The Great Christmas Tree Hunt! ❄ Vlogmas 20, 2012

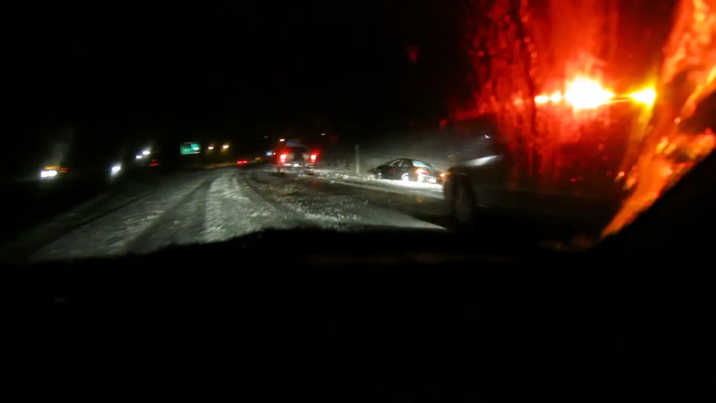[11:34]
Someone is in the ditch, because it is icy outside. So slick. Luke was saying that that's like a pretty normal thing. That happens all the time. You've got to be super careful. Like these roads are just. You can't really see it, but it's like all the shiny, like really dark spots on the road right now are, it's like literally you could go out there and run and jump on it. It'd be nice. So here we are. We have made it back to the Christmas house.